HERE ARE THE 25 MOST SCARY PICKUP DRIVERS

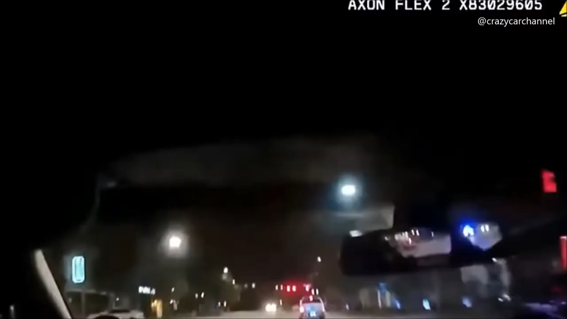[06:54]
Oh, shit! We're on McConey Street.
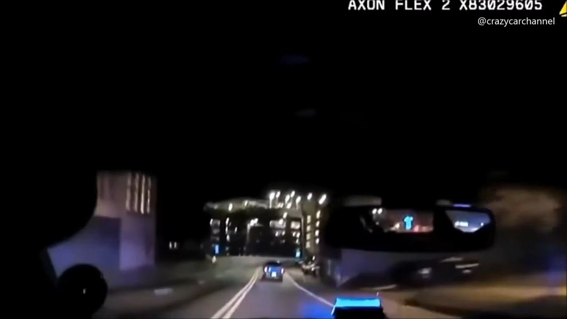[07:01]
He just lost it and crashed. He just crashed.